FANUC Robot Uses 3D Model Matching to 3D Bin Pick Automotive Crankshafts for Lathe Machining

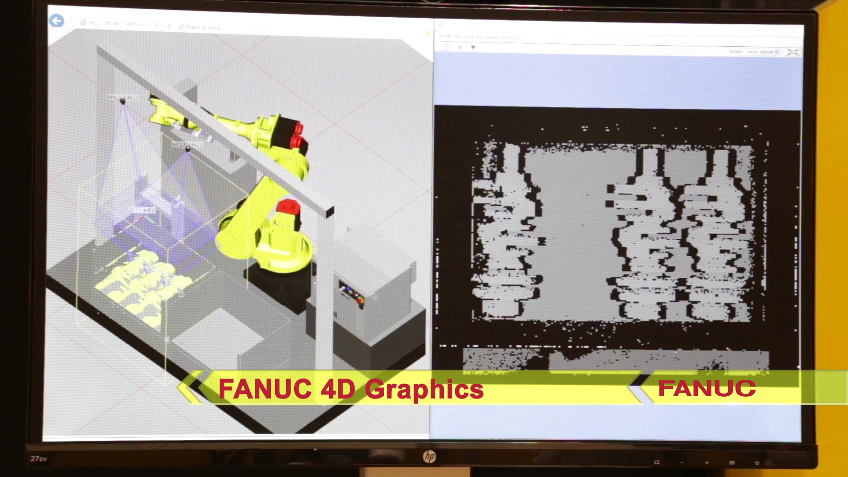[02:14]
4D graphics also displays the camera's location and calibration,
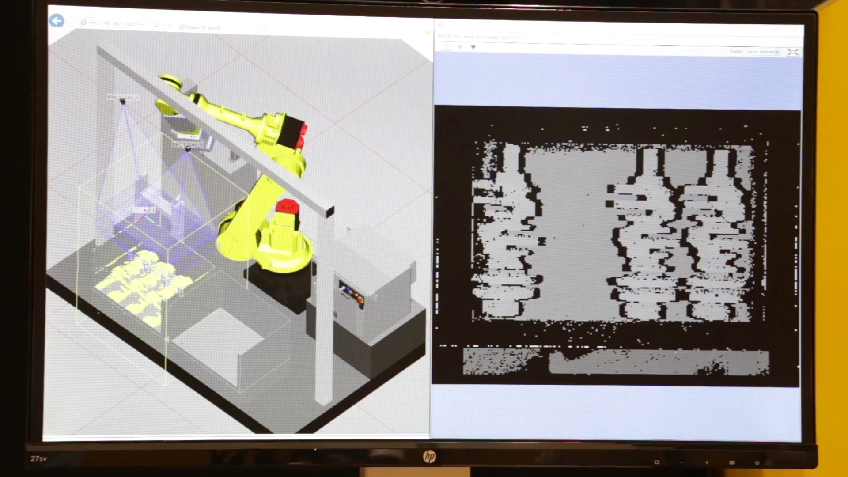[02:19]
vision results, the camera's field of view, and the parts list manager.
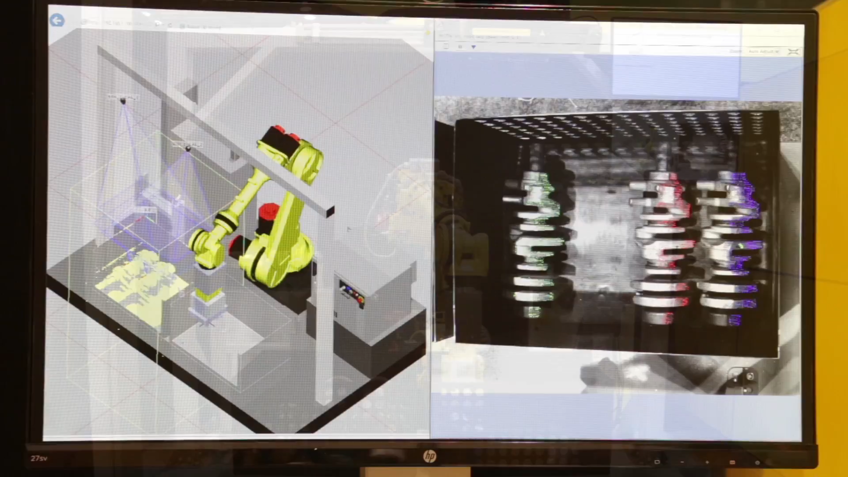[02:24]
Once all parts are loaded into the bin of finished parts, the FANUC 3DA 1300 area sensor shuttles to the other bin and the cycle repeats.